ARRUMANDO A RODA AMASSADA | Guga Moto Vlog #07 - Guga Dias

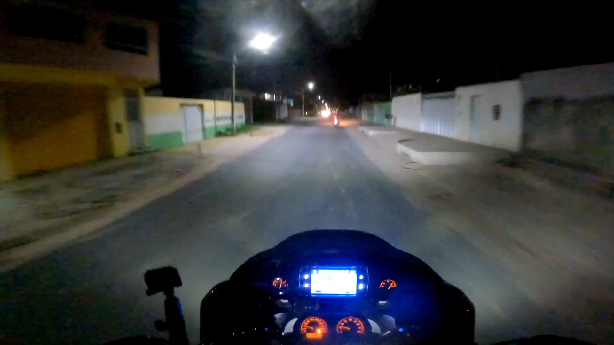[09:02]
Em Paulino Neves, faltam 40 quilômetros ainda. São 7 horas da noite. Ai, ai, ai, ai, ai, ai, ai, ai, ai.
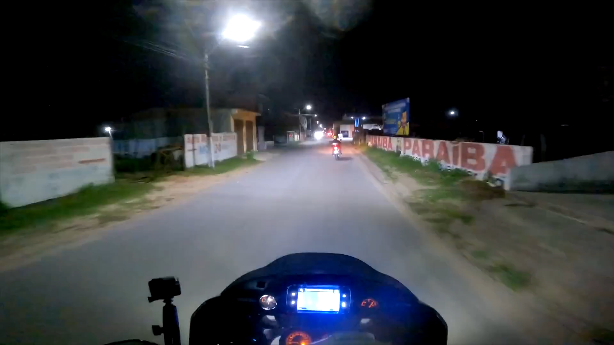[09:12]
Cara, tô cansado, hein? Muito buraco, muita lombada,
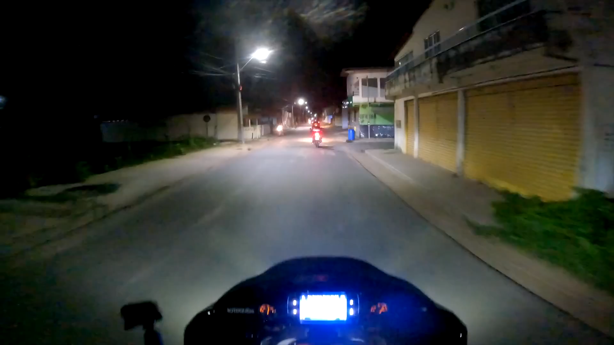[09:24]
muita valeta, muito povoado. Não rende, cara.
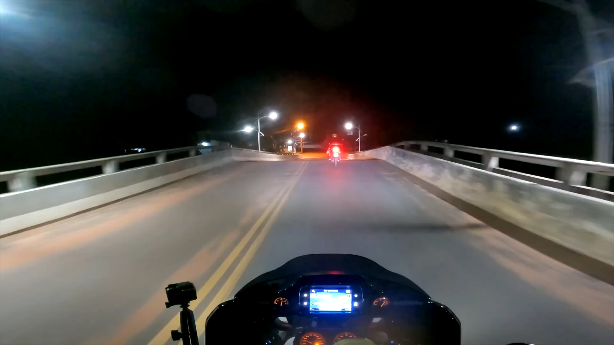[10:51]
Segue reto, Arthur. Oh shit. Cadê o asfalto que estava aqui?
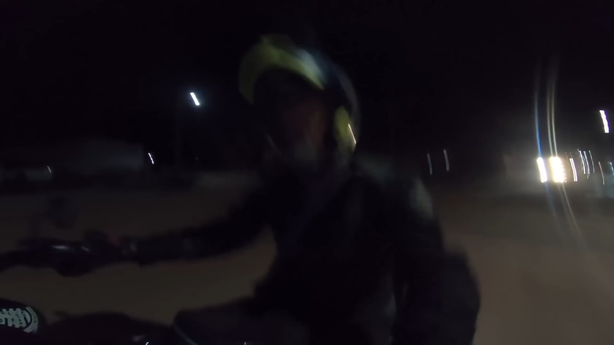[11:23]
É, não vai ser mais meia hora não. Vai ser mais uma hora. Olha só, gente.
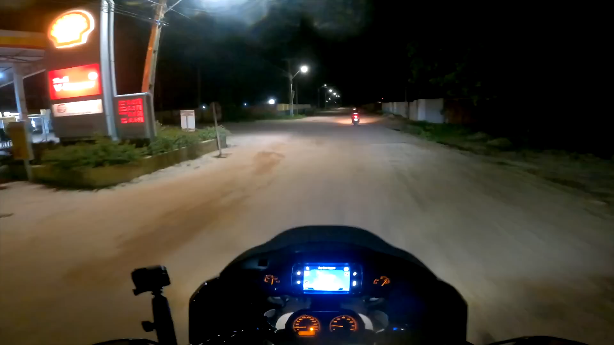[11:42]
Pode ser de terra até lá.